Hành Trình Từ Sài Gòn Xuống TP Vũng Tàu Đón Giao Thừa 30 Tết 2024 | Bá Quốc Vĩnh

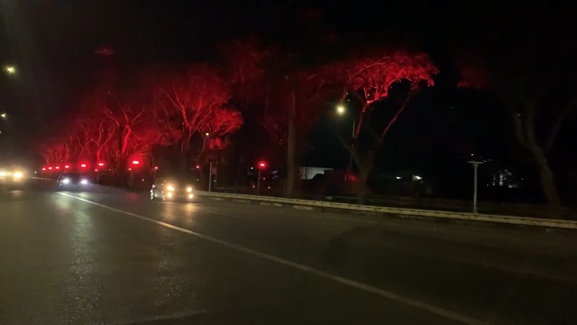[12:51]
trời ơi thì mới phát hiện ra là có mấy cái đèn đổi màu phả lên mấy cái cây này những đây có ba bốn hàng cây tự nhiên Vĩnh tự nhiên chợt nhớ lại là
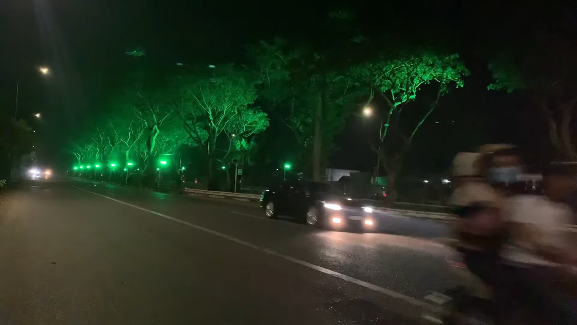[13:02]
cầu trực tiền ngoài Huế cái nhà cứ vài giây nó đổi màu rất là chiêu nha còn hơn cây số nữa là tới trung tâm Bà Rịa rồi nãy quay cảnh bắn pháo pháo bông thì không thấy nhà nước bắn nhưng mà thấy người dân cũng rất là sung năm nay bắn pháo bông thấy đầu tư quá trời quá đất luôn ở cả nhà nhìn thấy mấy hàng cây đang cố gắng à à